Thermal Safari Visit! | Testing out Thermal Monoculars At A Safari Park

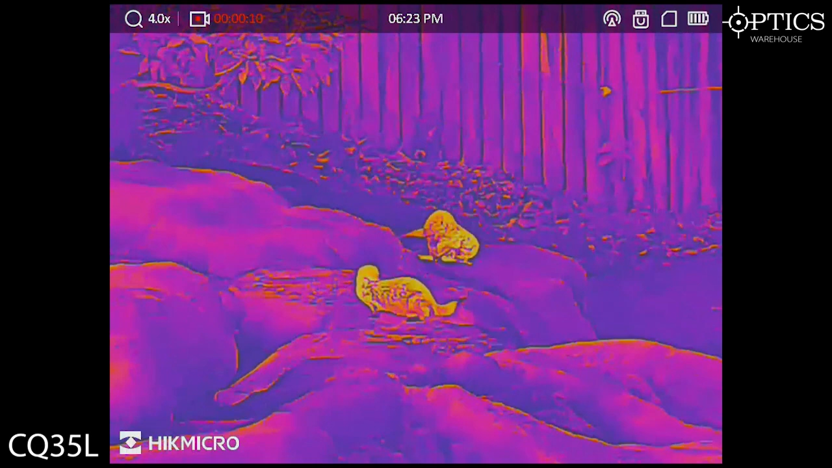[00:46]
As you see, I'll ping the LRF in just a second. They're only about 20 odd yards away, but just having a little play in their enclosure.
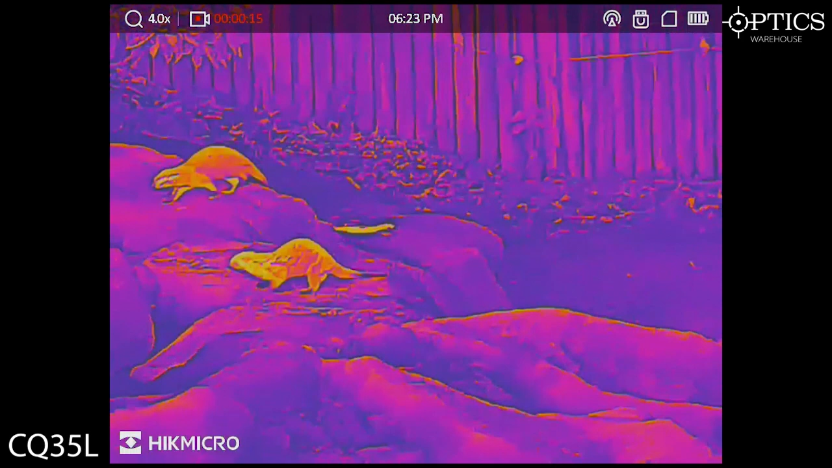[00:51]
There you go, obviously just been in the water there, it's just a bit cooler on them.
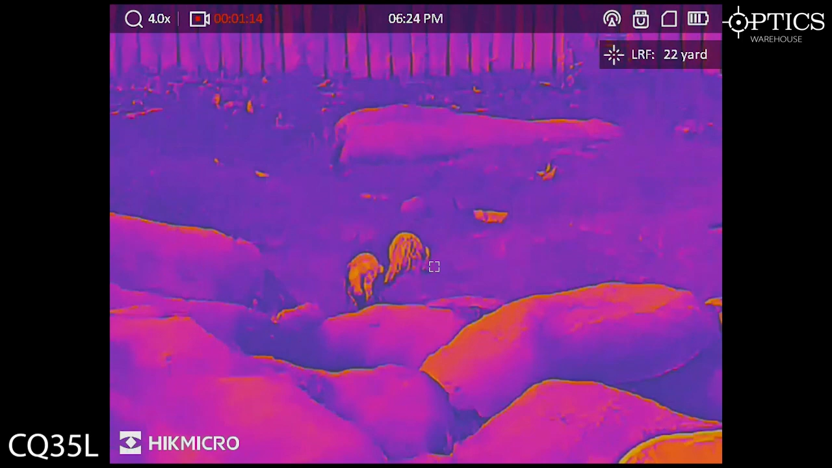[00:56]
But as you can see, 20 odd yards. Nice identification. Not just of the animals, but of course their backgrounds aren't.
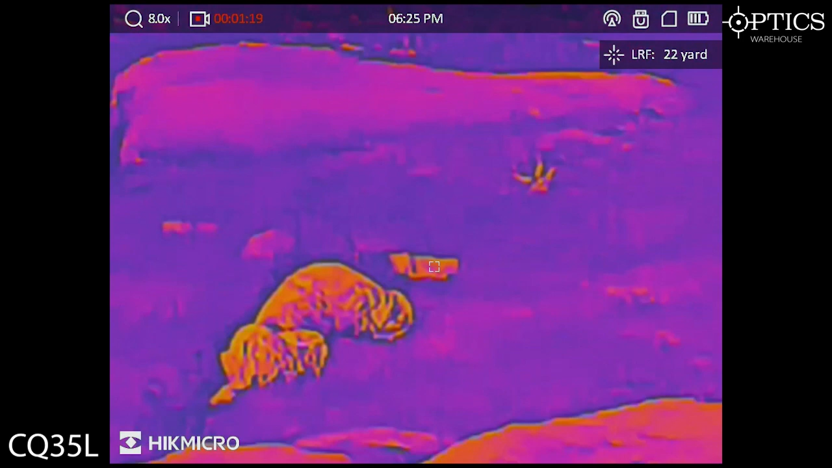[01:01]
Even as I magnify up there, you can quite clearly see what they are. I mean, you're not going to mistake them for anything.
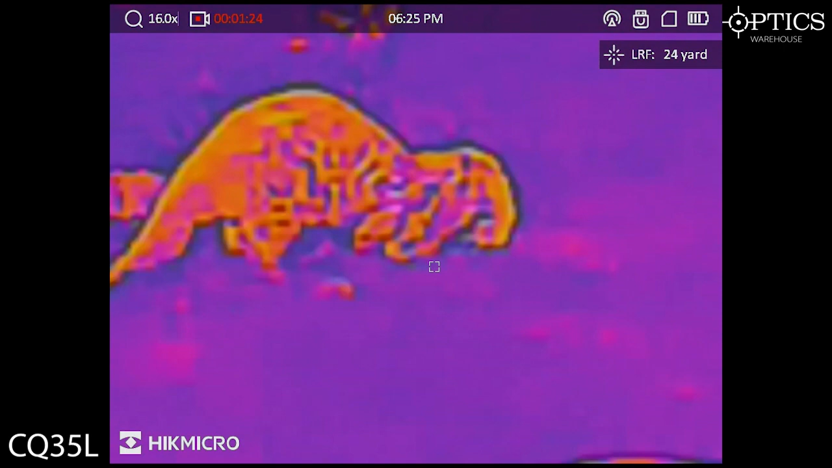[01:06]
That's for sure. As we just move on now to these sort of antelope creatures.
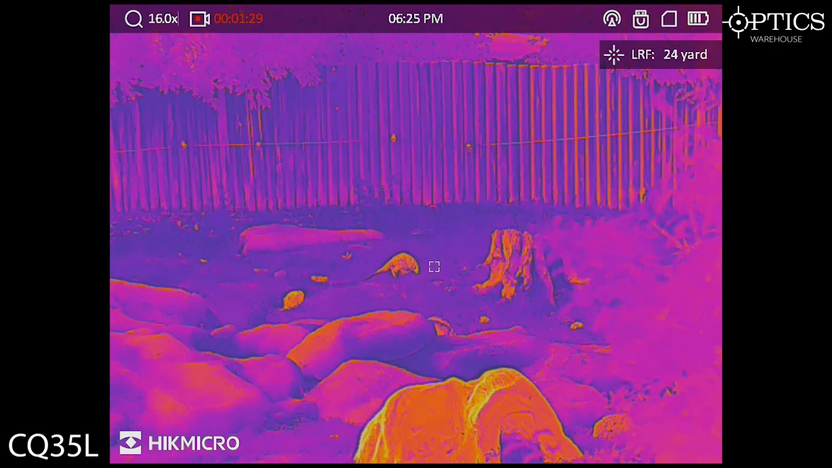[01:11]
Longer horns, but you can kind of see the horns there, really out to the distance.
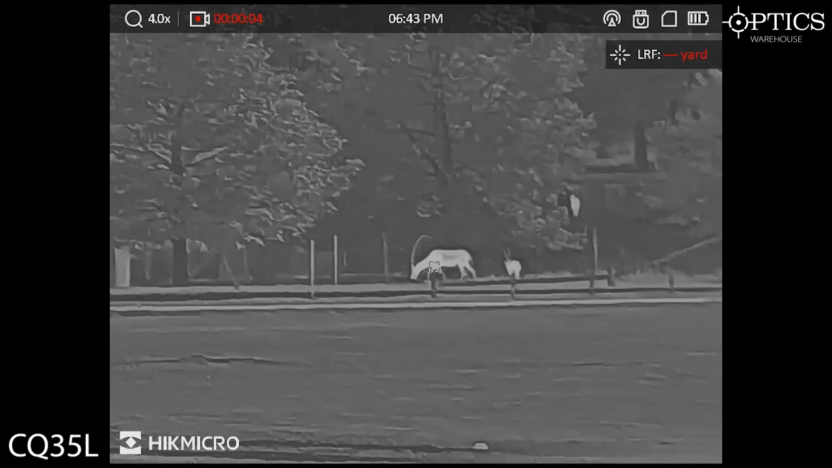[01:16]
And then now we move on to the CQ50.
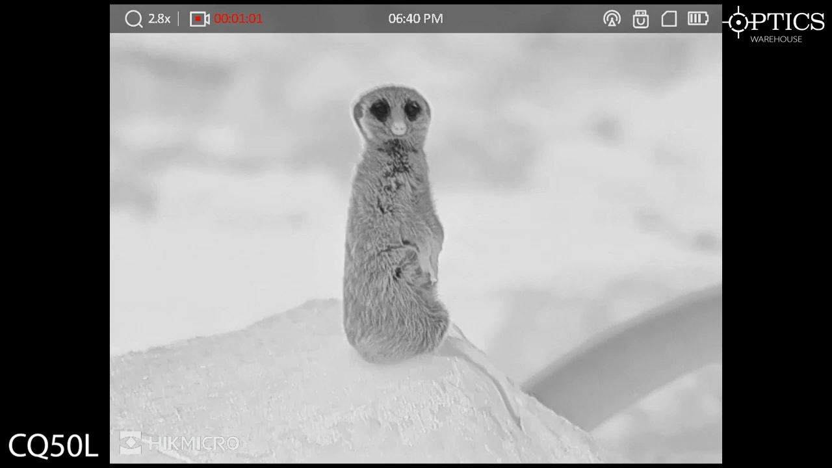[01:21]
We've already seen our friends, the meerkats here. Really, really see the depth there of the Zoom Pro working on these condors. They really actually get the depth of the fur. I mean, this meerkat here, I mean, almost looks like it's just not even thermal at all. It just looks like a negative image of the actual thing itself.
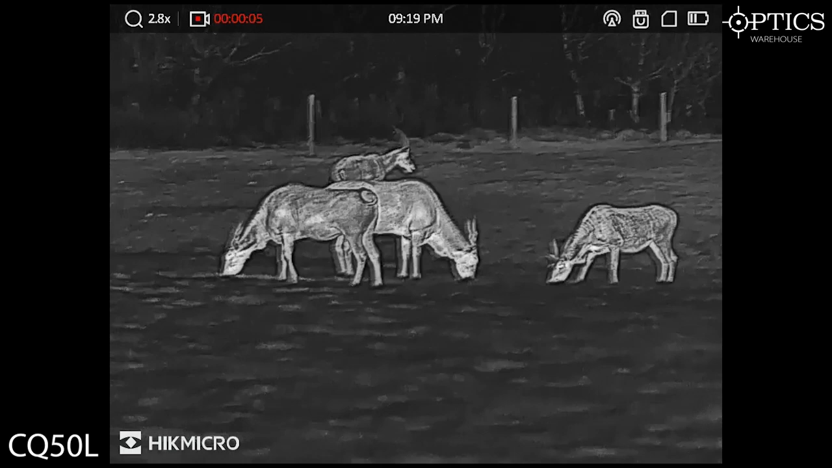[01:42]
Moving on to the antelopes. Looking around, you can see the manes on them quite easily. So you're just scanning around there. You can see the horns quite well as well, actually, too. So say, if you were looking at deer, etc. You'd be quite easy to be able to identify exactly what's going on. Again, Zoom Pro working well there to identify all sorts of features. Moving now, we see a couple of rhinos here. So I'll just flick onto Blackhot there. Every single wrinkle and crease you can see on them there.
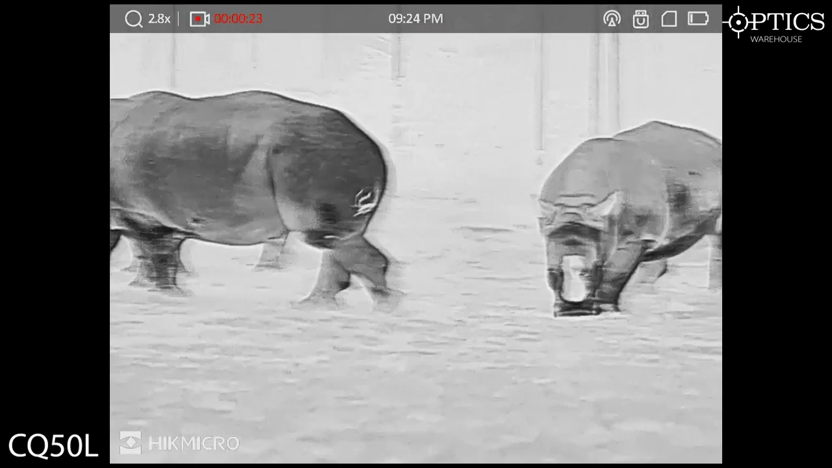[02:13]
You see the horns coming out a different colour. Of course, they are made of some special stuff.
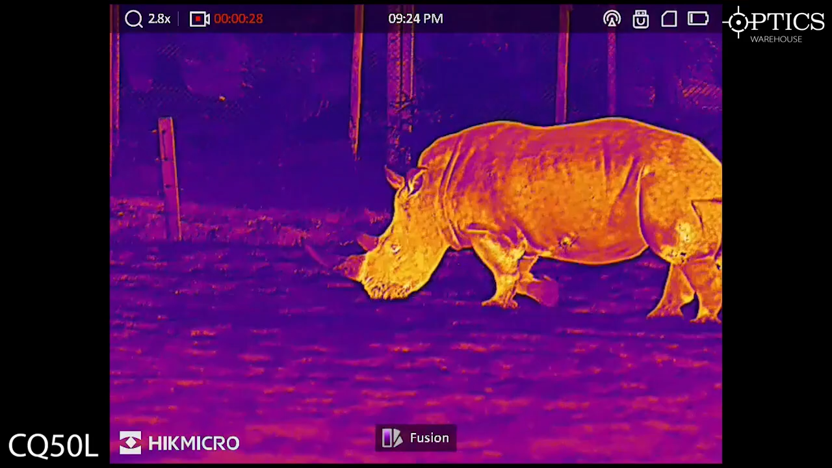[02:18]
Those horns, of course, they're not quite going to show up.
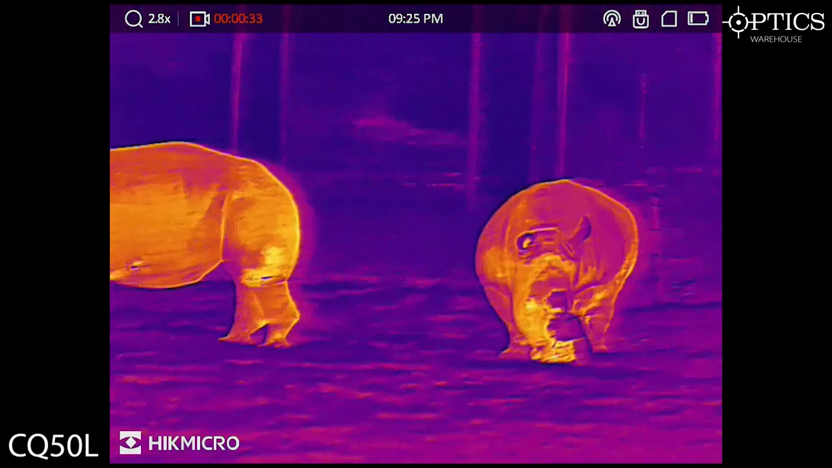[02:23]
But you can see exactly what those animals are in different colour palettes. And then we move on to some giraffes.